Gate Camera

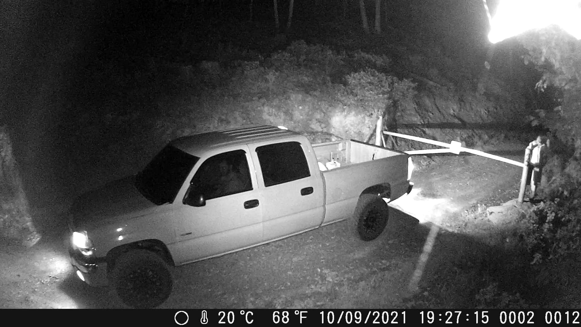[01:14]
these guys are coming out again so I didn't see him come back in from the last time so it's kind of weird unless they're following someone an owner in because there's a delay between when it records in it it's ready to record the next time
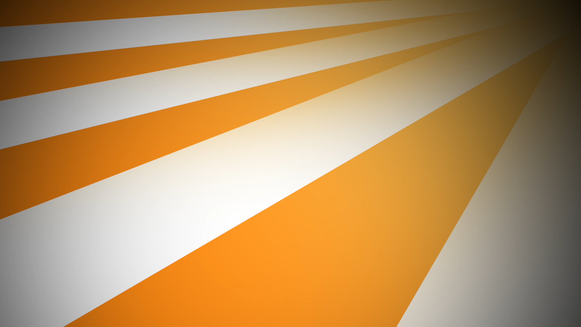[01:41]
okay so the next camera is we have one in the south middle gate so I got a camera from a different property owner and I put it up down there so
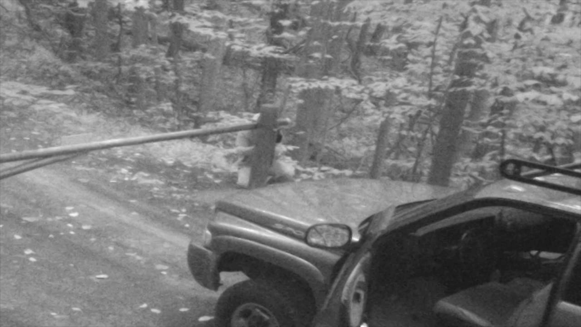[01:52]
we'll see what's going on down there after this series I actually move the camera angle a little bit so I get a little stuff past this gate better
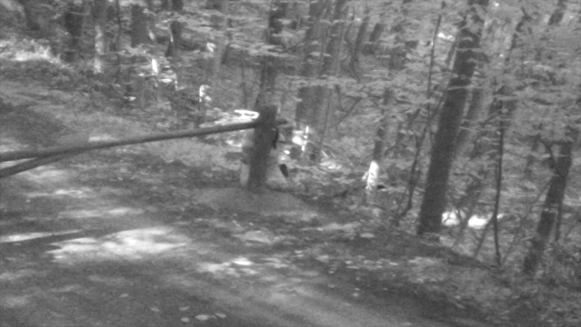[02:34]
like I said I move the camera more to the left to see what's coming in a little bit better because we're on the inside of the gate at the moment
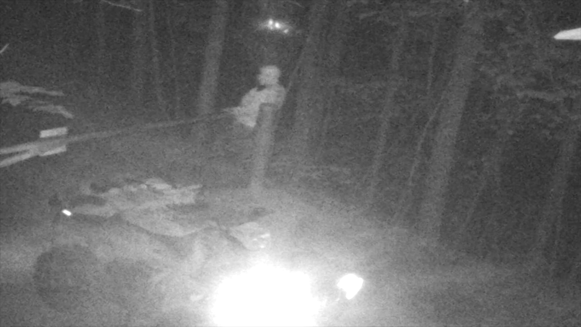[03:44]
here comes an ATV in I think this is early morning you notice that these these videos don't have a date stamp on the bottom so I gotta figure out how to get dates and times when I copy the files off from the camera it doesn't copy the correct date and time with it I may have to actually take my computer down there and copy them directly onto the computer and
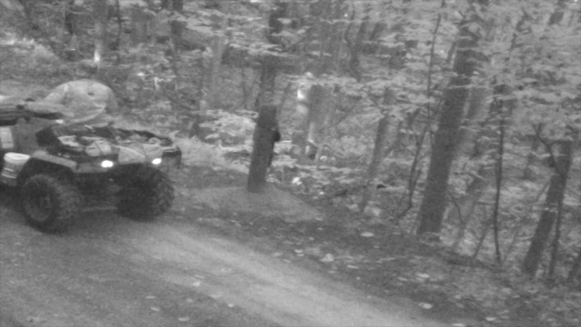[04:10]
here he goes out it's daylight so previous one was probably from early morning and this is mid morning going out I'm assuming this ATV is at one of the hunters at the top past our properties because he does have a key he's not getting in a lockbox